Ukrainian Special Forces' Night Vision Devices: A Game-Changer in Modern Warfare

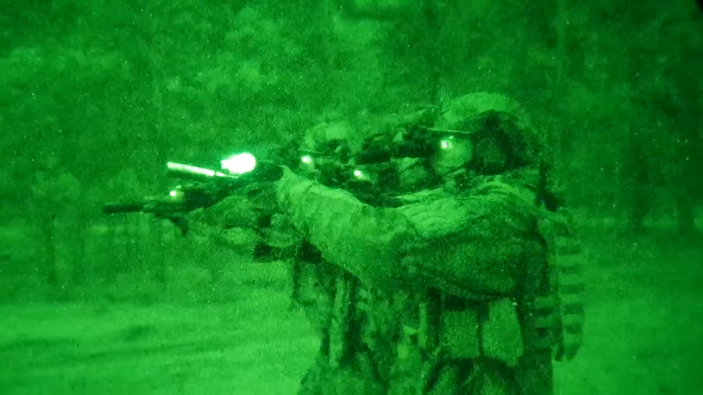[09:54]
So it amplifies light thousands, ten thousands of times. Easy to use, lightweight. You can helmet mount it. There are also monocular editions.
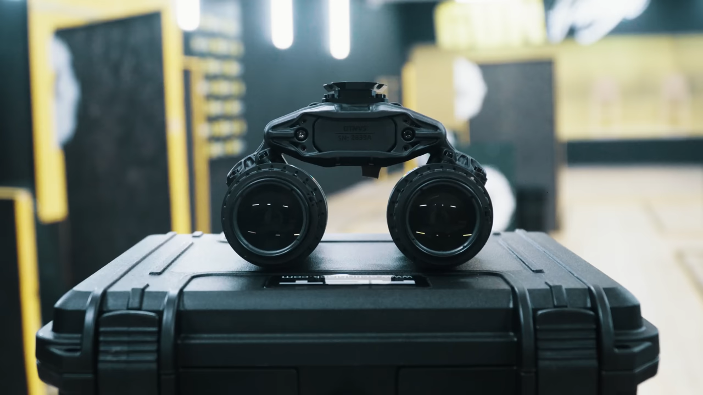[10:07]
There are binocular editions. Thermal devices have a different technology.
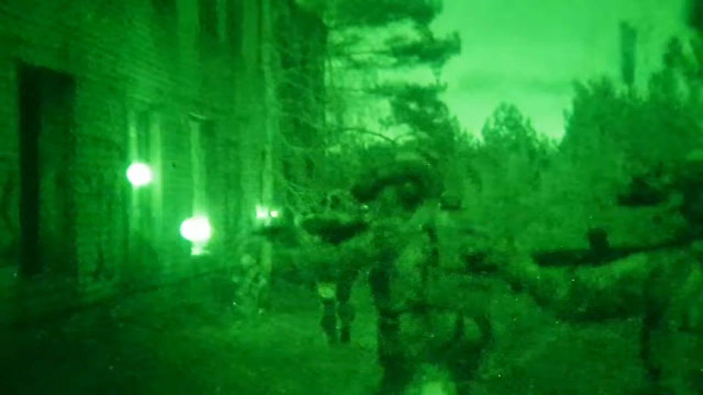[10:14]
One is handheld. It's a bigger unit. It has 50 millimeter optics. Some of the devices have 35 millimeter optics.
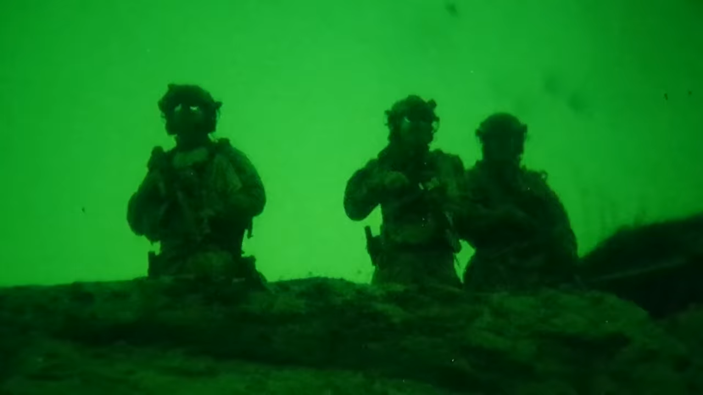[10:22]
The good thing about it, even though it's a bit bigger than other device, it sees really far away.
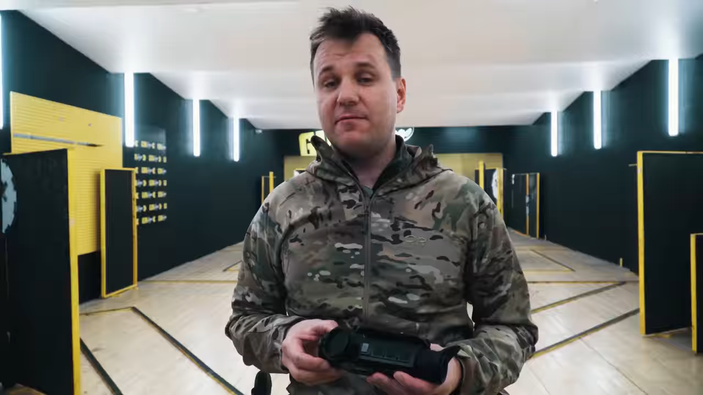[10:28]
So you can see close to two kilometers with it, and you can detect vehicles two kilometers away.
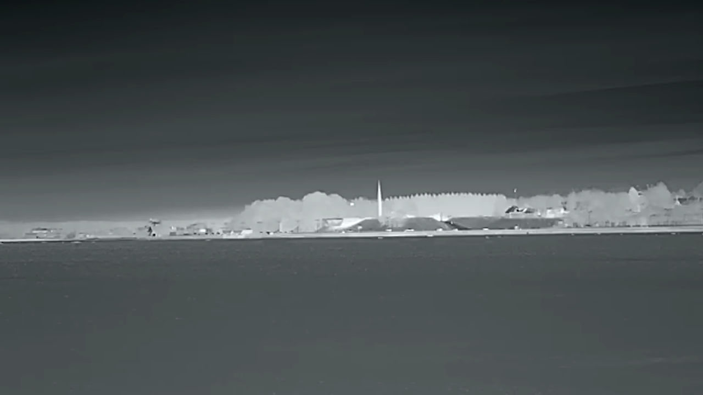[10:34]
And since there are a lot of open fields, you have a really good visibility.
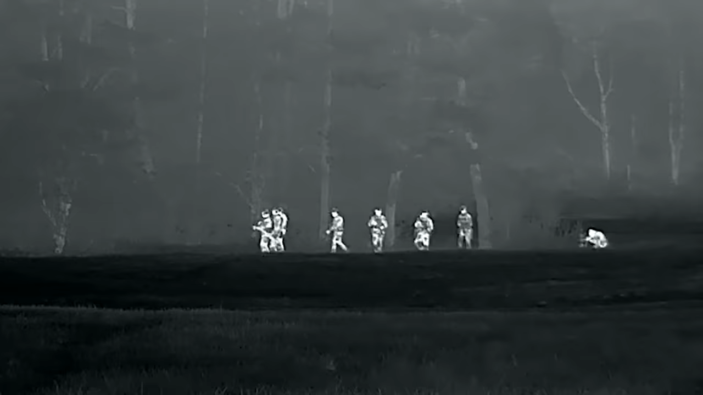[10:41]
The good thing about this device as well is that you can replace the batteries. Again, since it's a digital device, it takes a lot more battery than a night vision device, which is analog and works for a very long time.
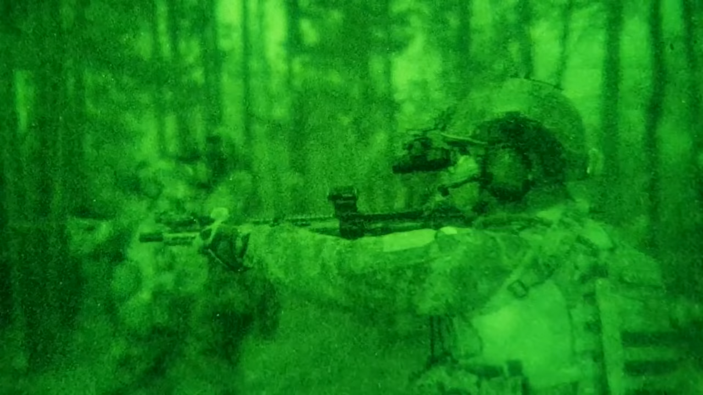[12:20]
So we can infill, we can walk, we can attack, we can fight in the cities, whatever.
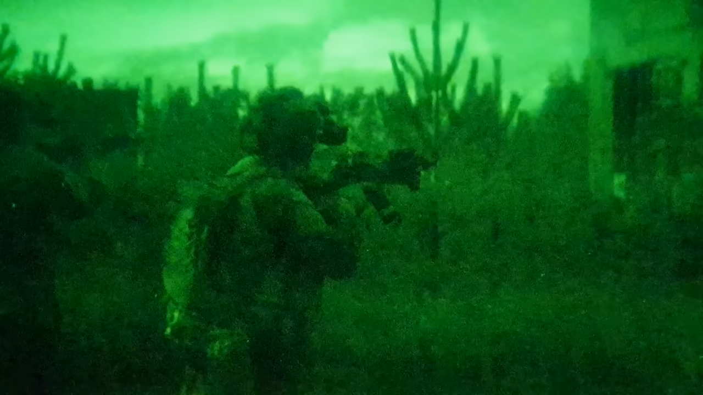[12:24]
We get the capability that we can just like walk around, go on patrol, do whatever we want. If we have thermals, we get the capability to detect the enemy.
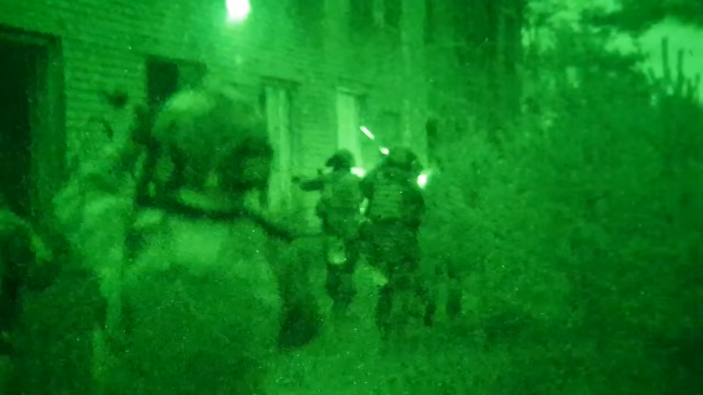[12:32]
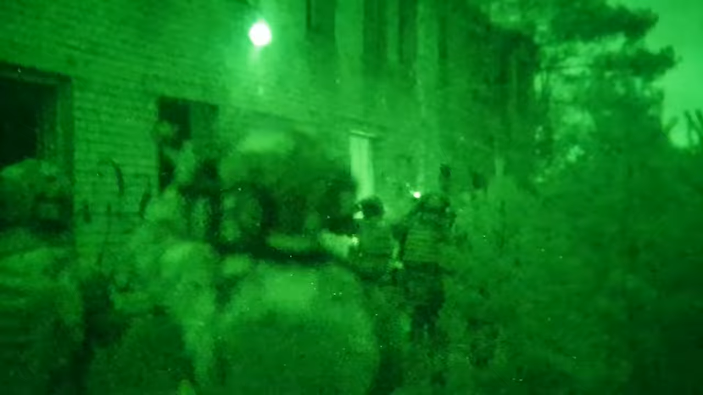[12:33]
So usually we don't use the thermal devices to like walk around,
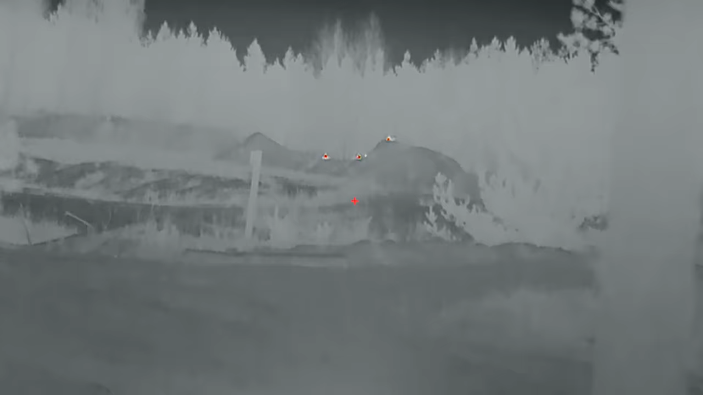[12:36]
let's say, but we use night vision for that.
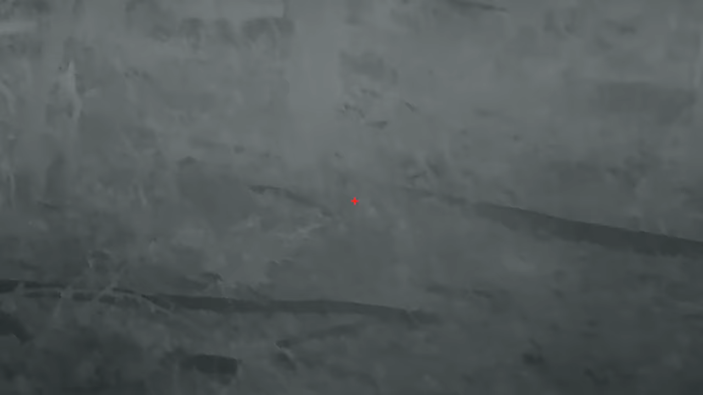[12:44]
let's say we walk 50, 100 meters and the movement stops.
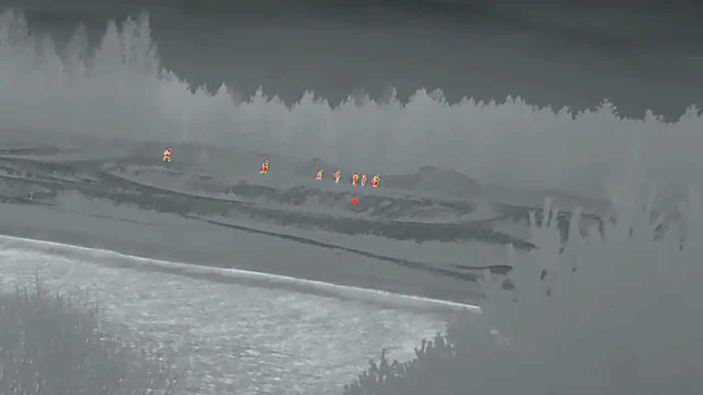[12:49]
And then we observe with our thermals. If we see something, we react to it. We decide, are we going to go past it? Are we going to engage in whatever? So it's that both of these are needed.
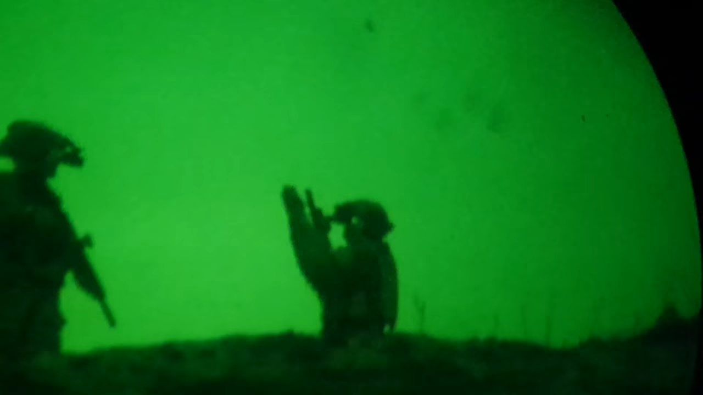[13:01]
Like there's all this popular question, like should I, should I take night vision or should I take thermal?
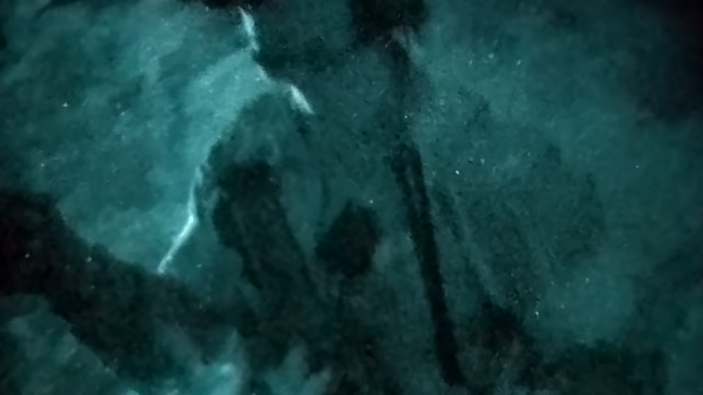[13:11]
Because you need a thermal to detect the enemy and you need night vision to attack the enemy basically.
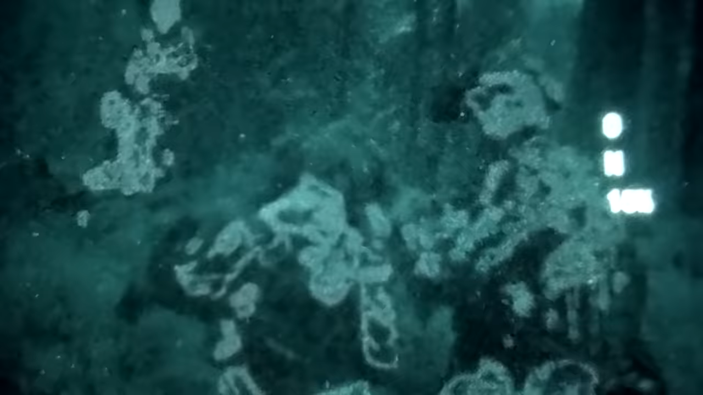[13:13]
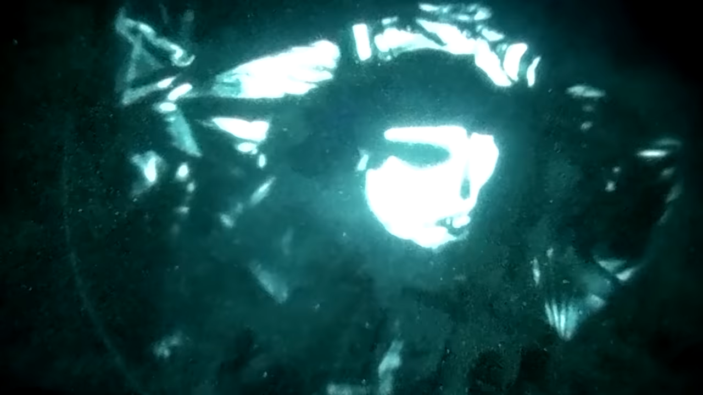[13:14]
And it's really simple as that. And we have the capability here to send to Ukrainian units, a thermal sight mounted on a gun,
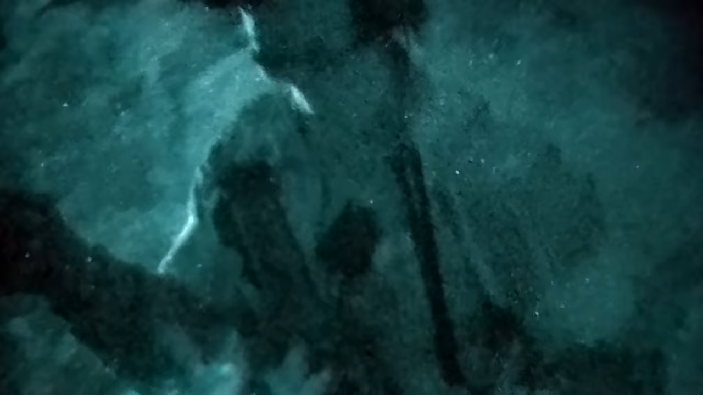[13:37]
So currently we are looking at night vision options that can be mounted on helmets or can either be handheld.
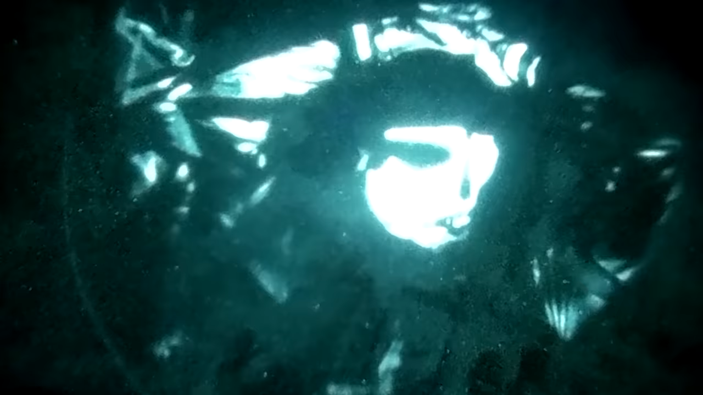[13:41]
They are most likely going to be fitted on helmets.